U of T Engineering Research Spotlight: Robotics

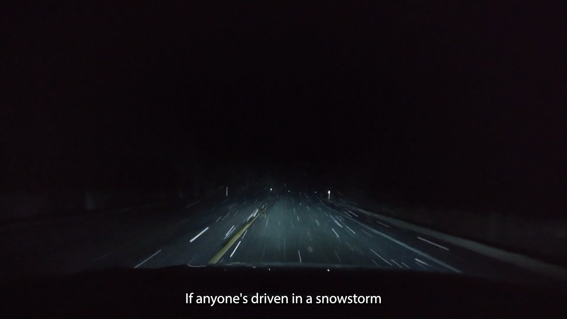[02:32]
If anyone's driven in a snowstorm, it's actually not even that easy to see the lines on the road.